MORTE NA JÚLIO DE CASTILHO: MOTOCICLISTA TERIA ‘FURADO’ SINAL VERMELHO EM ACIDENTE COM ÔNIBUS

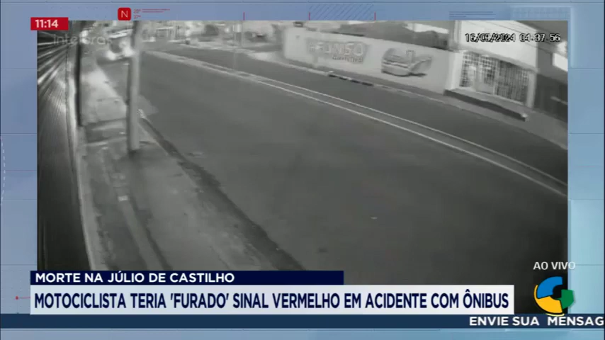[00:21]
sai o segundo ônibus, e aí vai sair o terceiro, nessa fila de três ônibus. E aí, olha lá, agora é o momento do acidente.